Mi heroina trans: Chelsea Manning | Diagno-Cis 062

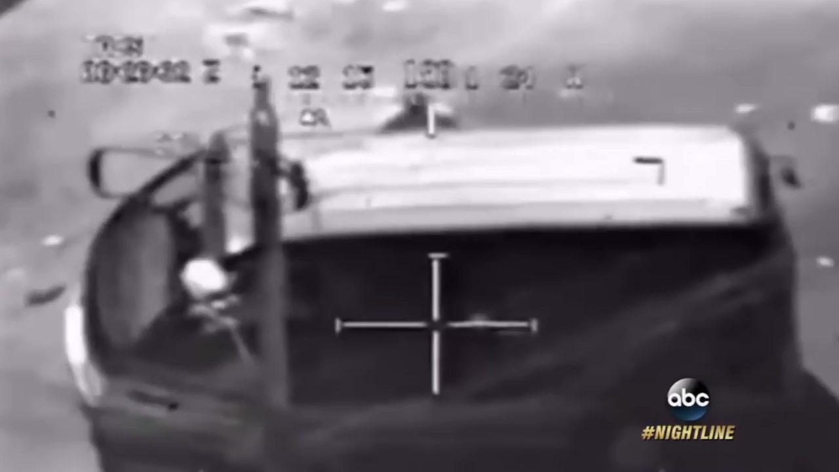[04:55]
Miren, lo que comenzó el desmadre fue un video donde Chelsea encuentra que los Estados Unidos en algún momento,
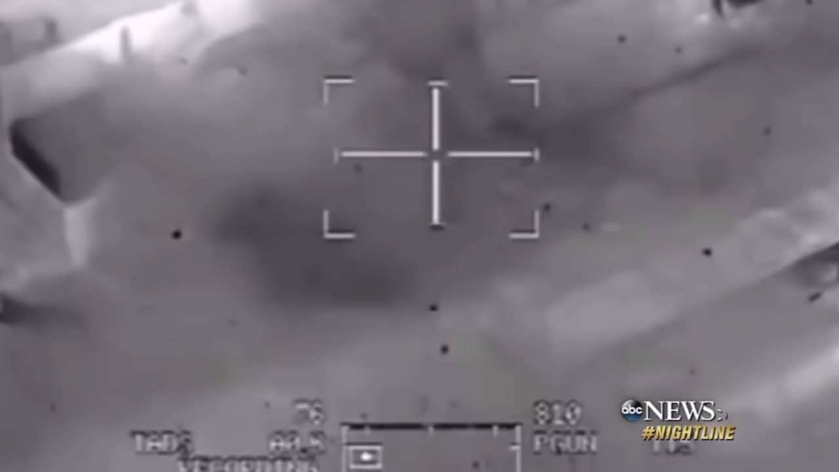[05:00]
en algún ataque, asesina periodistas en Irak para luego básicamente encubrirlo y decir que no, eso nunca sucede.
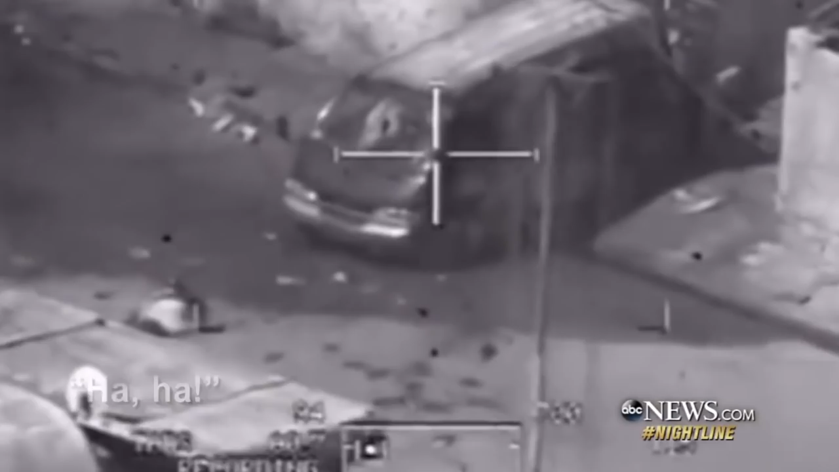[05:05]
Pues aquí está la prueba que las fuerzas militares estadounidenses estaban detrás de este asesinato.